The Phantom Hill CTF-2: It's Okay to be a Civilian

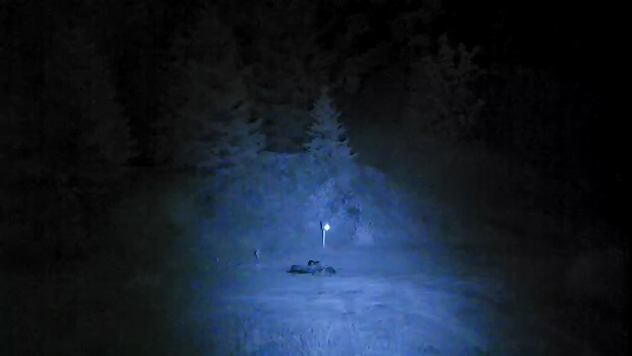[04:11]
Double-tapping the side buttons will not give you constant on for any of the emitters, which actually pairs very well if you're using something like the Kiji head.
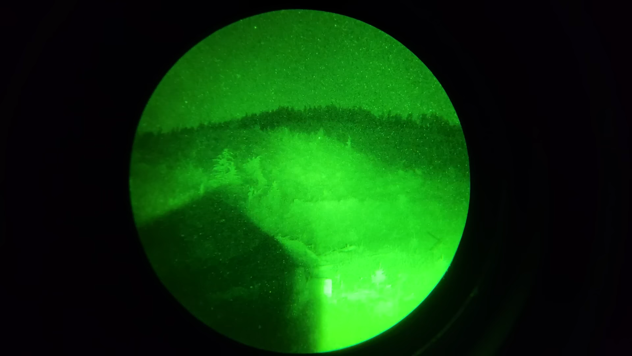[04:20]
The performance of the CTF-2 is dependent entirely on what heads you choose to use it with, so we can't really compare it performance-wise to the CTF-1 or any other devices on the market. This one is set up in sort of the ultimate configuration with the Malkoff E1-HT,
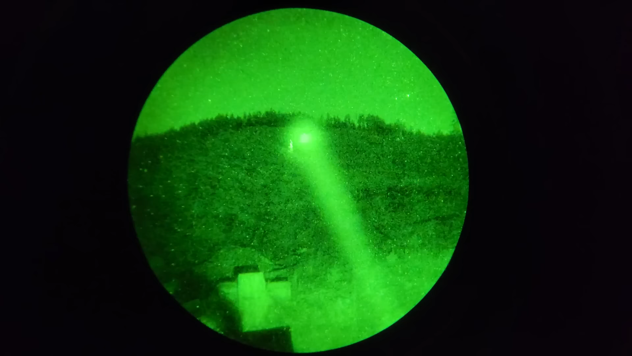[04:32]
that's the Hyperthrow white light head on the left side, and the Kiji K1-3, that is the narrower 3-degree version of the Kiji on the right side.
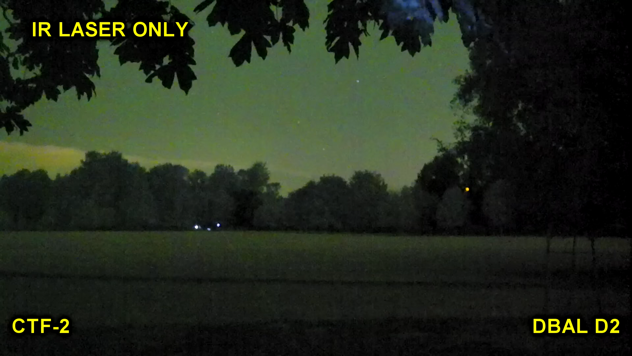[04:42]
I've already talked about the performance of these two heads in other videos, and they perform exactly the same on a Phantom Hill CTF-2 as they do when mounted to a Surefire body.
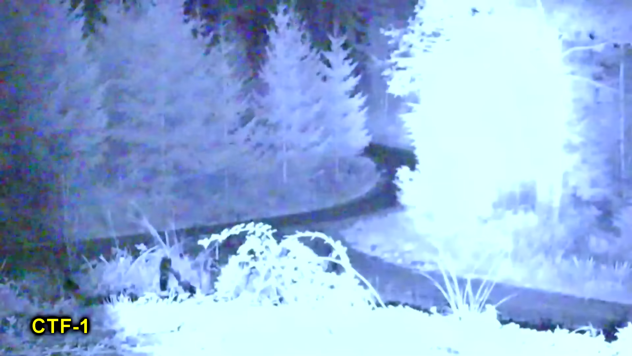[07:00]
That knocks a lot of money off the price tag, but it also diminishes your IR performance significantly.